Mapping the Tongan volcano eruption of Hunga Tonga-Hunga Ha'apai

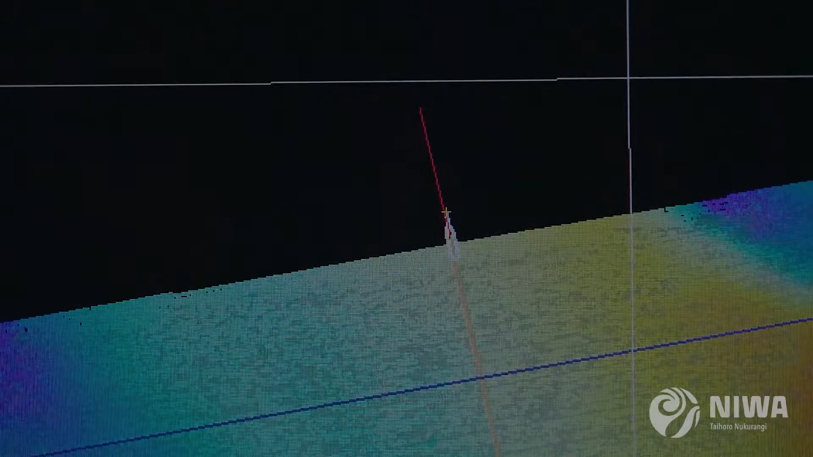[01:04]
sea floor back up to the ship and that gives us depth.
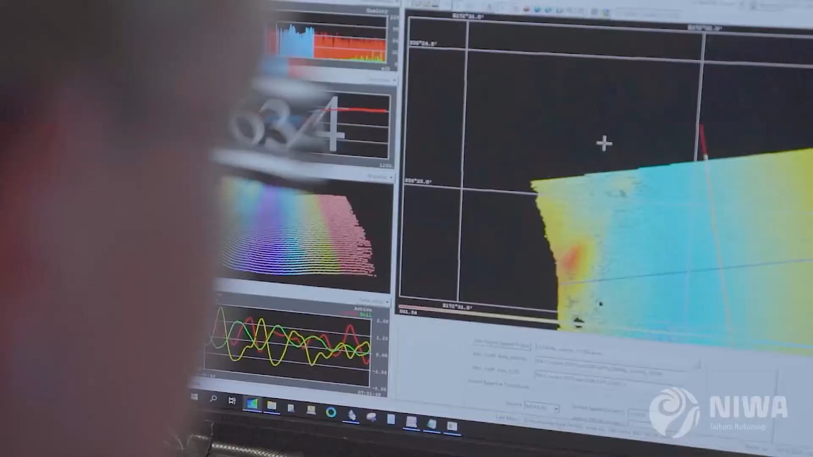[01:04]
We survey one strip of the sea floor and then turn around and survey an adjacent strip and something we call mowing the lawn.